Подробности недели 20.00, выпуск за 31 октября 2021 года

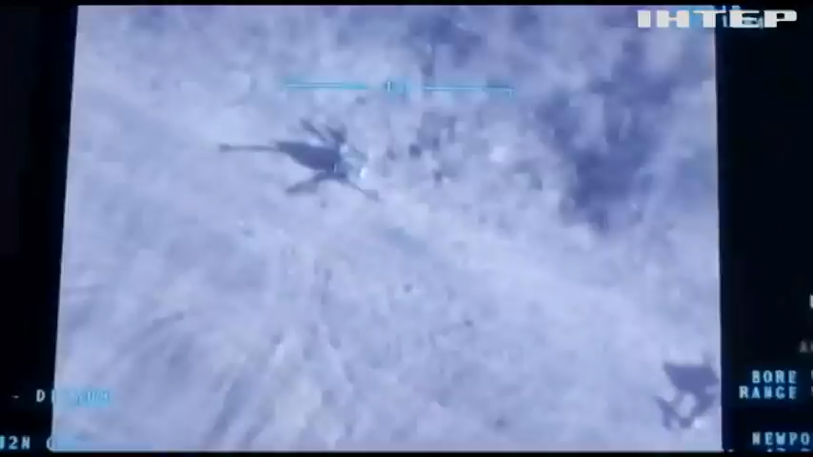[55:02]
Ось кадри, де він знищує ворожу гаубицю, що стріляла по Гранітному. Саме з цієї гармати і вбили Георгія.
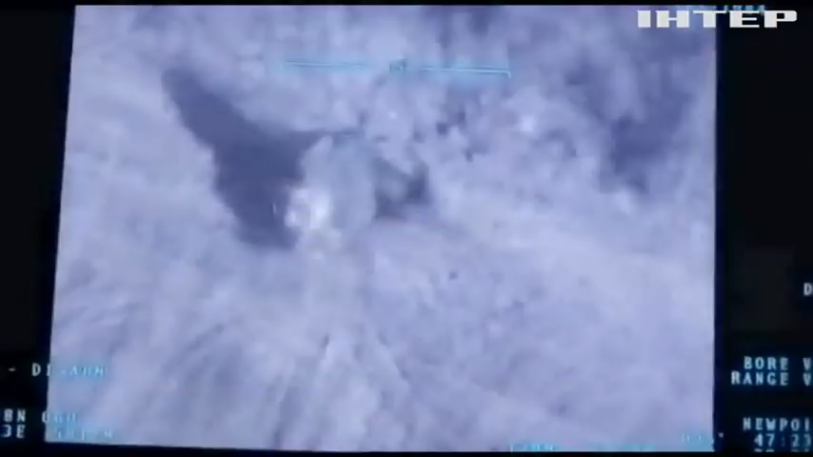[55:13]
Після цього обстріли стали не такі масовані, але зовсім не припинилися.